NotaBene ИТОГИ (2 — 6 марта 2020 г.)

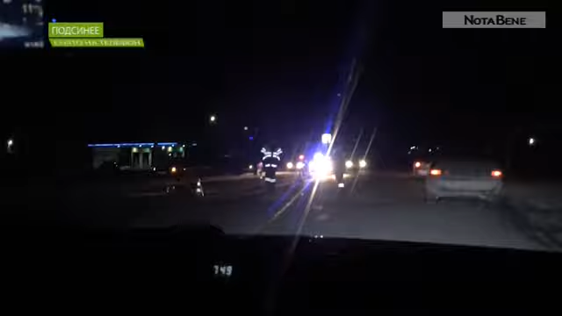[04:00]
Это дорога в подсинем, где энергетики отключили освещение за долги. Велосипедист ехал во встречном направлении.